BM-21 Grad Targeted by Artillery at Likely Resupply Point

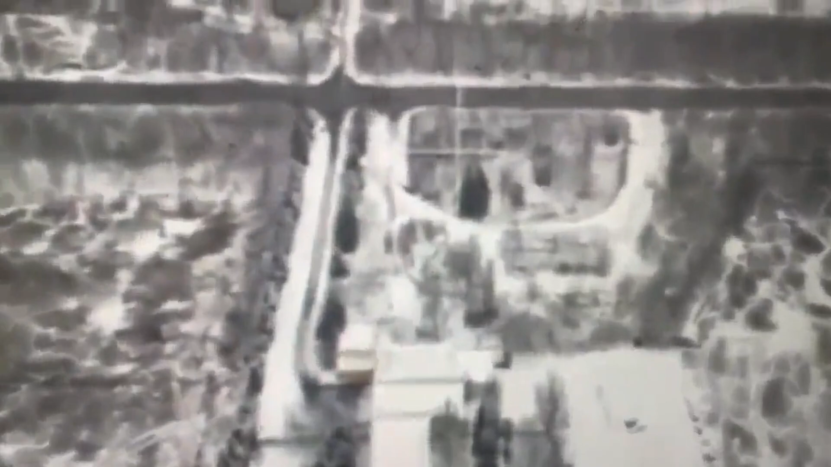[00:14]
So in this video I'm going to have a look at a BM21 grad being targeted.
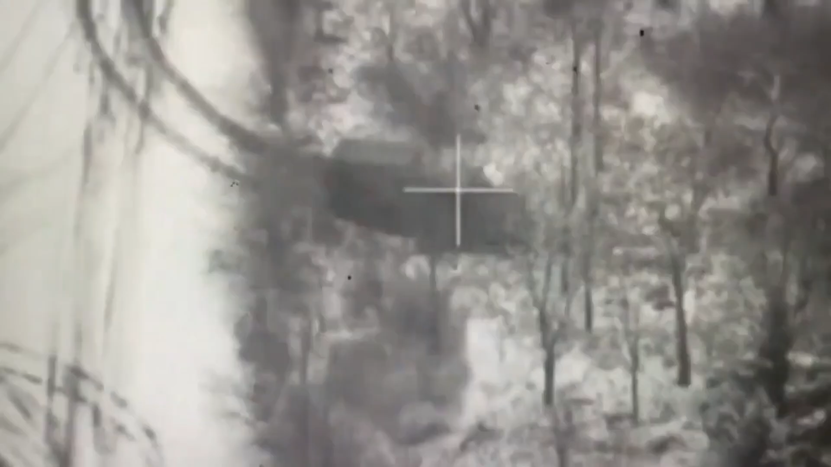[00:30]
So this appears that the grad was being rearmed or resupplied when it was targeted.
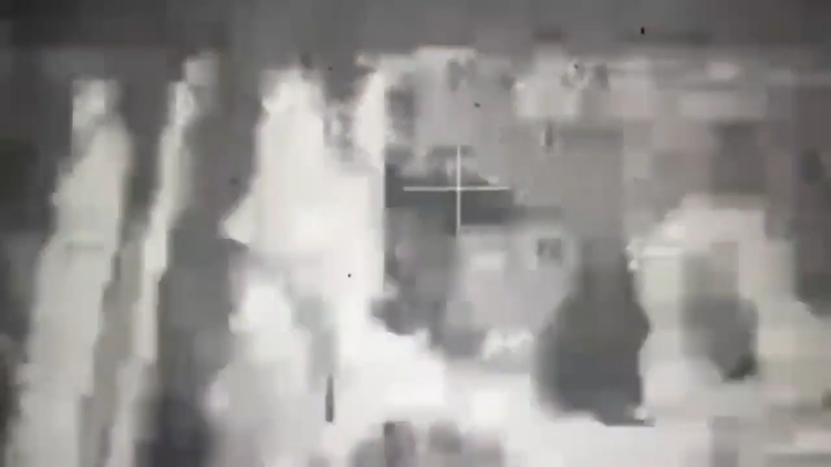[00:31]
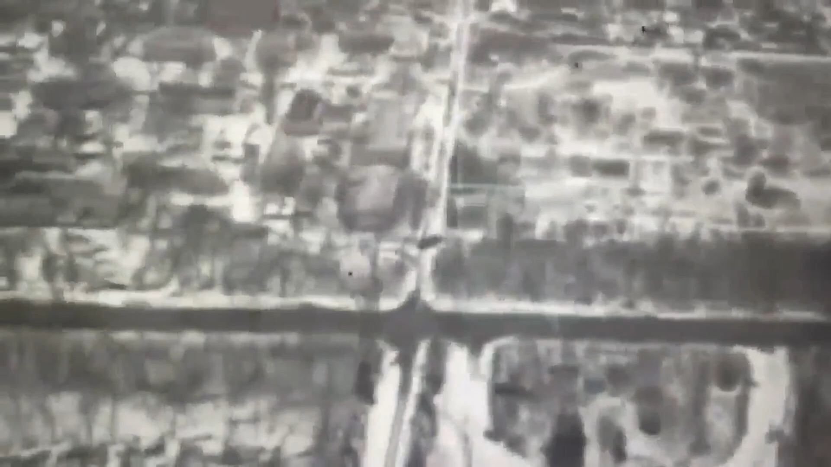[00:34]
There wasn't any information given as to what hit the grad, and given the poor video quality it's impossible to tell.